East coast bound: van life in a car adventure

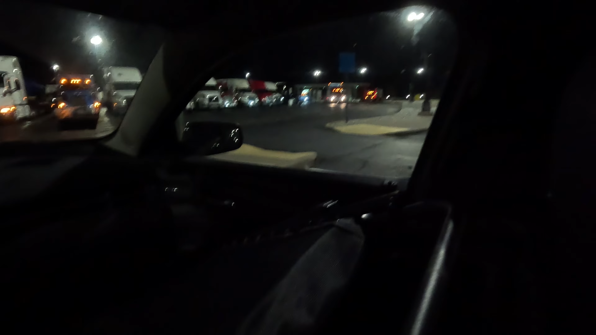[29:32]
So I went where all the trucks were on accident. And I ended up at the, kind of like the gas station-ish area. I said it was okay.